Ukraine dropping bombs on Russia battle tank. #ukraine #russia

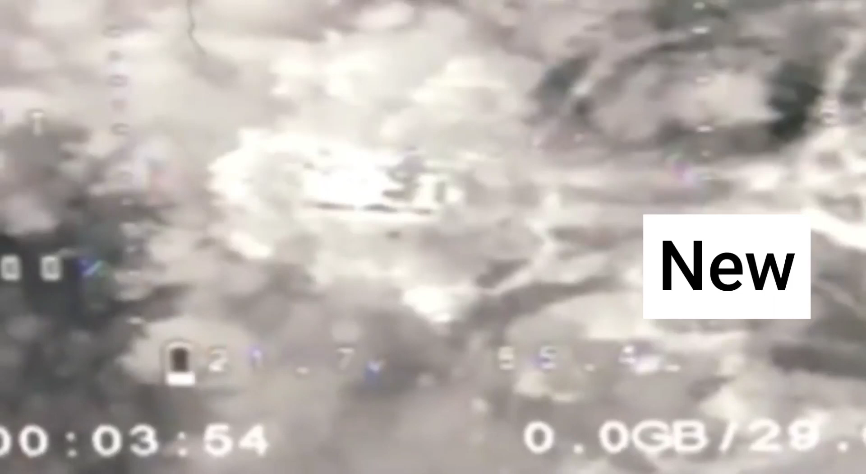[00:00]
Вот туда. Вот так, да? Угу. Знимаете, да? Ну, давай. Let's go. Ну, давай. Обережно падает бимба. Пошел, батька. Боже, боже. Давай.
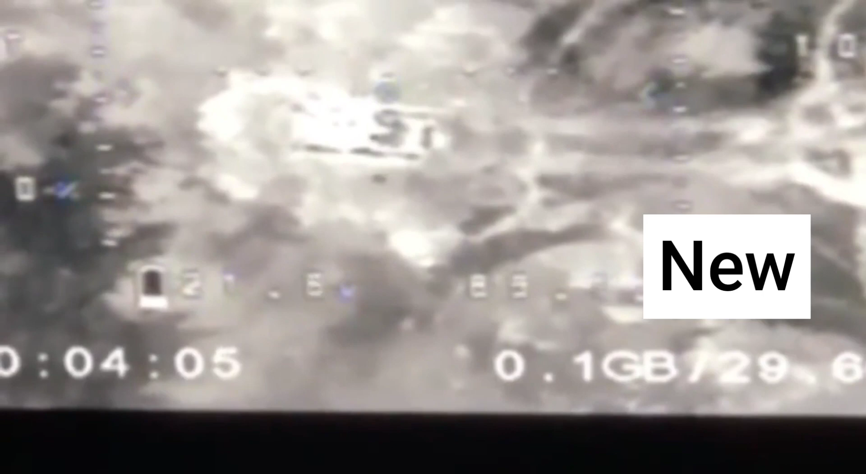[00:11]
Выше чуть-чуть. Трошки выше. Ну, да. Трошки выше. Угу. Давай. Рисфиксуй. Давай. Обережно падает бимба. Ой-ой-ой, гарно. Держи. На. Есть, да. Чуть-чуть левише, видимо. Не знаю, чуть-чуть левише. Не знаю, чуть-чуть левише.
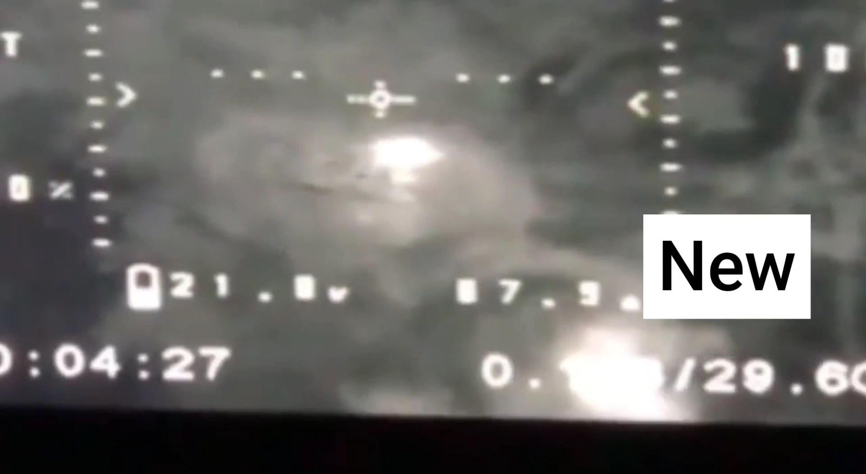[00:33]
Все, башню ему, да? О, так, да? О, так, да. Сюда? Ну, что? Ось побег, бачишь? Да, ось все справа. Да.
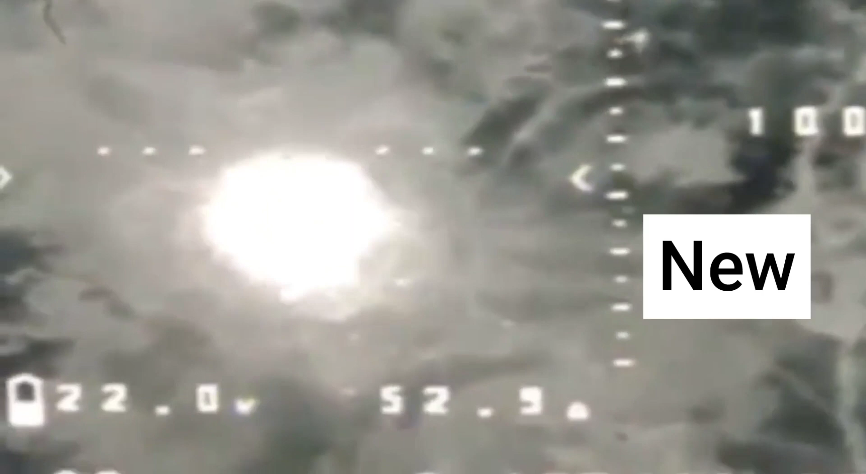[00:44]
Да. Чувак. Посоли ему пизда. Чувак. Пиздаемо. Вертайся. Не, дайся жопою, вертайся.